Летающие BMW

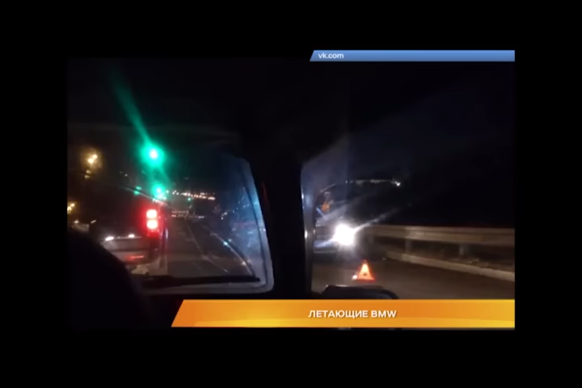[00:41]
Еще одна авария с BMW 525 модели произошла в субботу вечером на дамбе в Загородной. Владимирец 89-го года рождения не справился с управлением и врезался в отбойник.